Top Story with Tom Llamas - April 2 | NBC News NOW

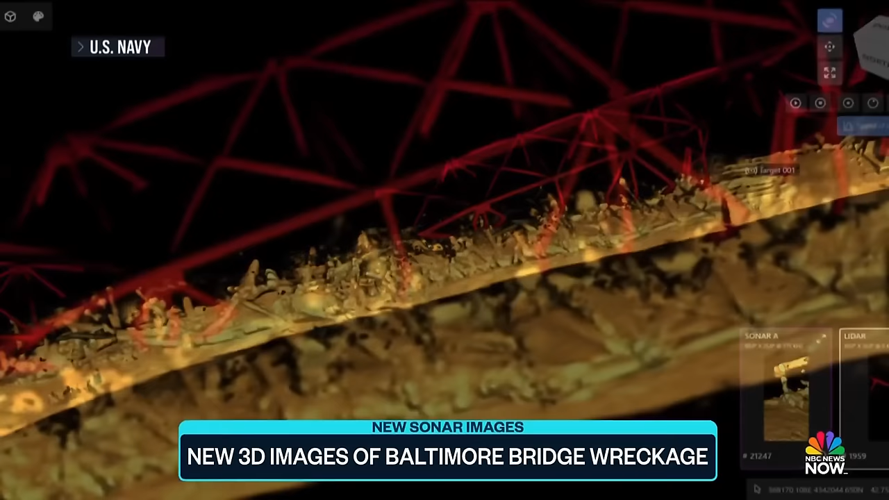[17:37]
NAVY'S 3-D SONAR IMAGES PROVIDE THE FIRST VIEW YET OF THE FRANCIS SCOTT KEY BRIDGE NOW RESTING ON THE MUDDY BOTTOM OF THE PATAPSCO RIVER.
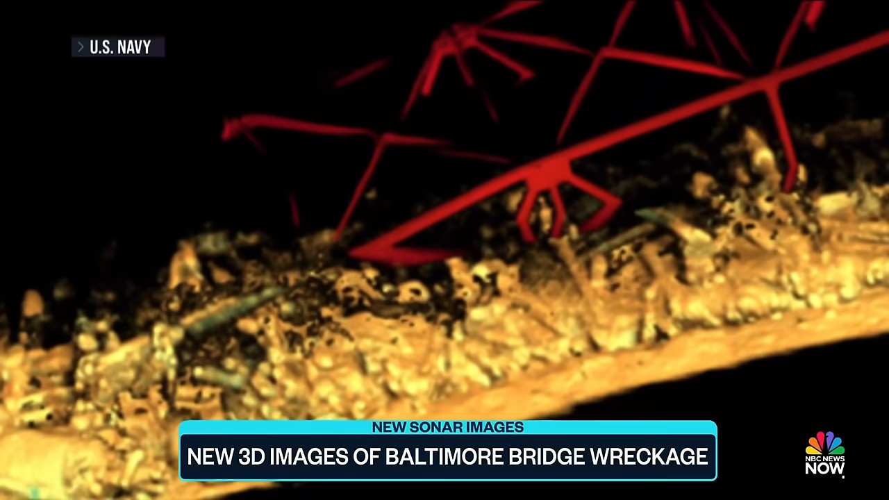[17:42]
WHAT WE'RE SEEING IN THE WATER IS THAT THE WRECKAGE HAS BEEN COMPLETELY COLLAPSED. SOME PEOPLE USE THE TERM PANCAKED.